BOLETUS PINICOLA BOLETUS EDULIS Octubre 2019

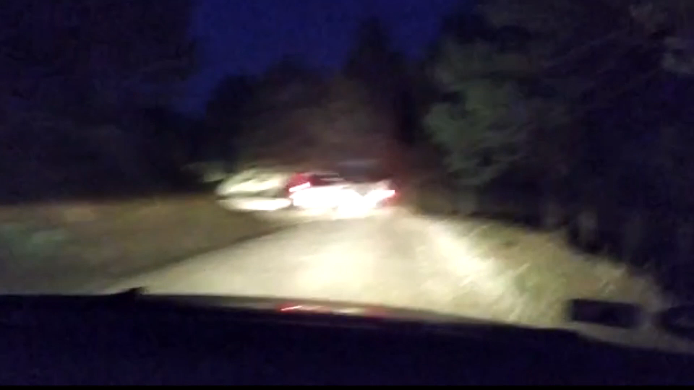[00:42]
Romería Buletaira. Aquí vamos, subiendo y porque ya se ha ido el camino, pero vienen por detrás unos cuantos coches. Romería Buletaira. Vamos a por ellos. Hoy va a haber lucha de titanes.